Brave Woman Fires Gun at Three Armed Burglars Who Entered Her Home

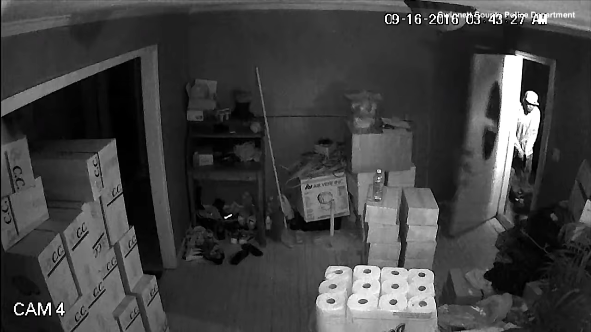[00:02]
A home invasion like nothing you've ever seen. Three robbers caught on camera breaking into a home in Atlanta.
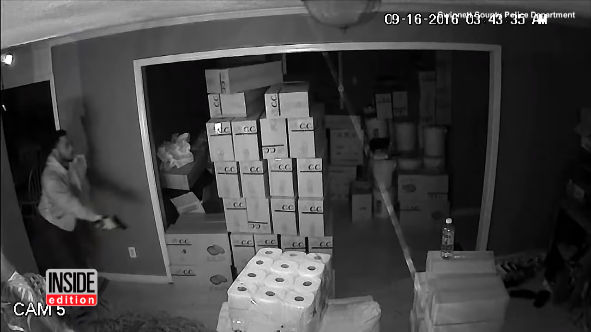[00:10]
Surveillance footage from inside the house shows armed men running rampant. About a minute later, a woman holding a gun comes out from the back room. One intruder points his gun at her and shots are fired. It's unclear whose gun went off first. It looks like the men scramble to escape as the woman chases them. Two out the front door and one out a window in the back.
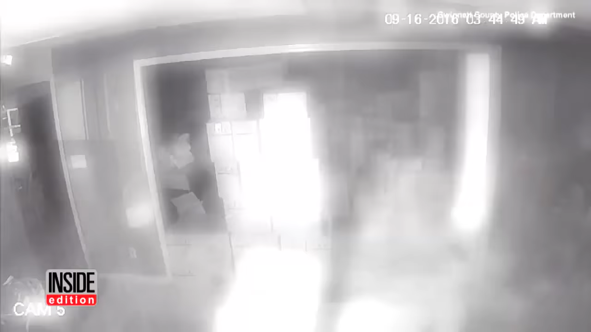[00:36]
Then the woman calls 911. Where are they now?
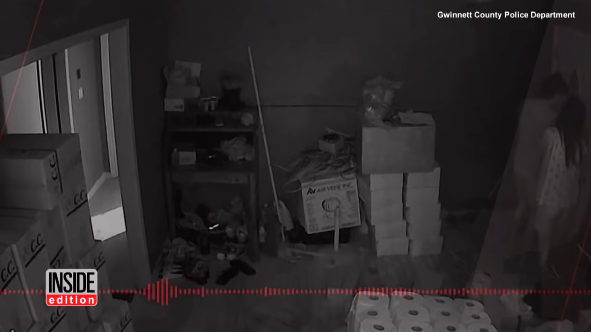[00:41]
They want because I got a gun. During the violent exchange, police say one of the criminals was shot and killed.
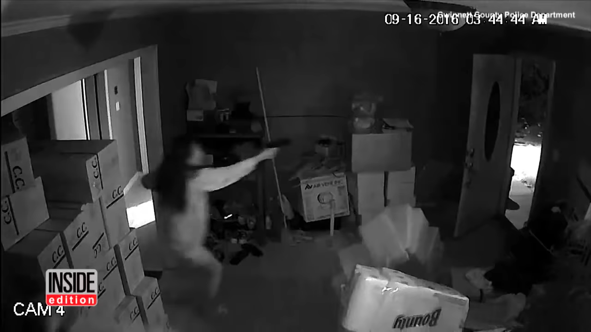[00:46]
The woman will not be charged for his death. Police say she acted in self-defense. The two other intruders have yet to be identified. Police say they are considered armed and dangerous. For InsideEdition.com, I'm Kelly Nealon.